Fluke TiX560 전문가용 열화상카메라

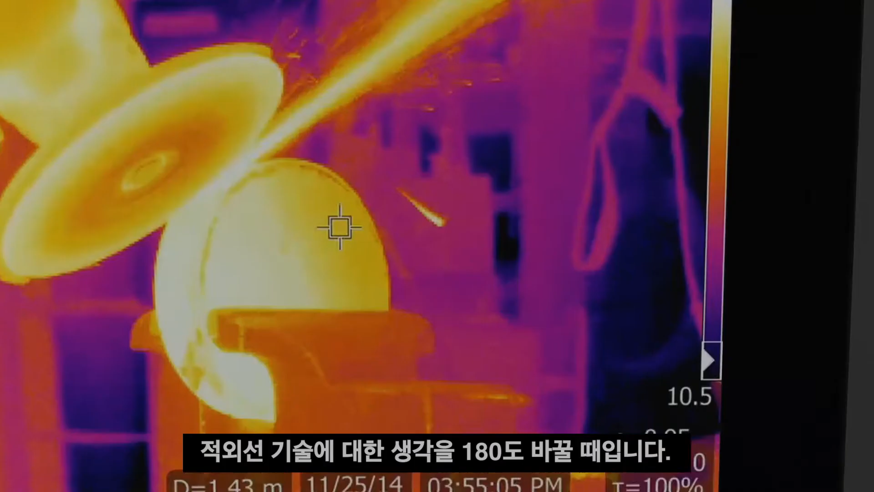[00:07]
your view of infrared technology is about to change 180
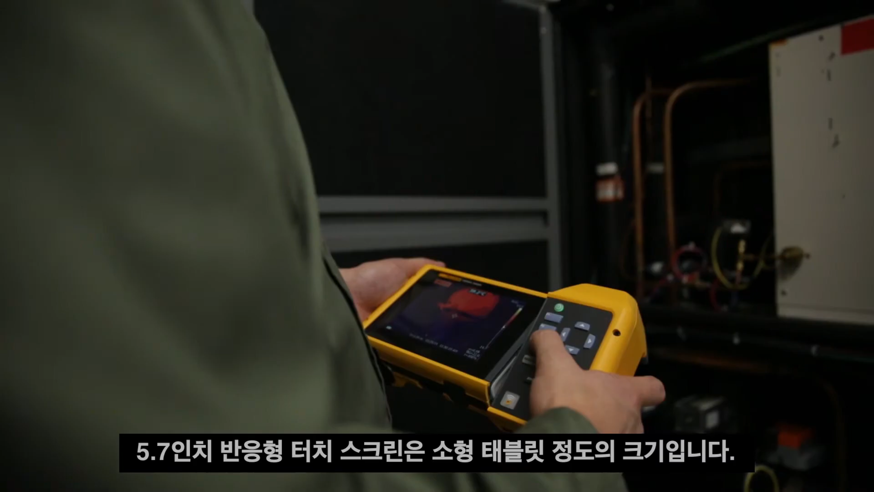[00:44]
5.7 inch responsive touchscreen is about the size of a small tablet easily navigate over under and around objects to clearly